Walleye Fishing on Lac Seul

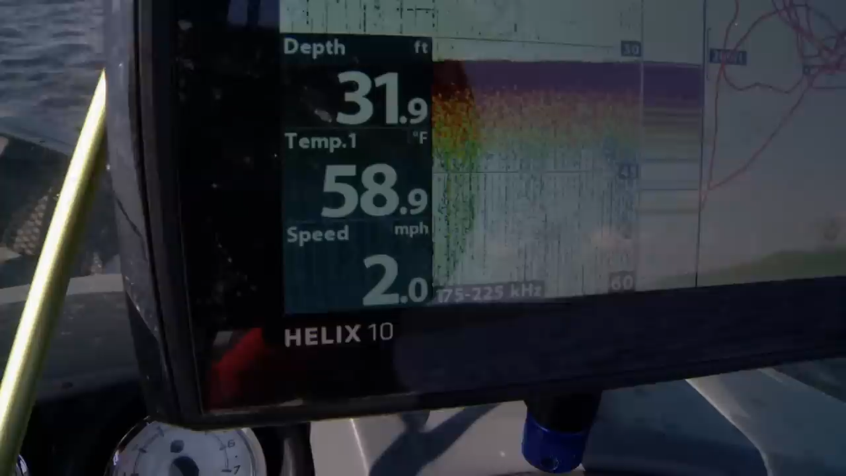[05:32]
On screen: depth 31.9 ft, water 58.9°F, speed 2.0 mph
So it's that first cool down, and the water now is in the high 50s. So we're getting real close to that turnover, and there's a lot of fish just scattered about. So this is, you know, and there's so much water to look at that this is such a good game plan.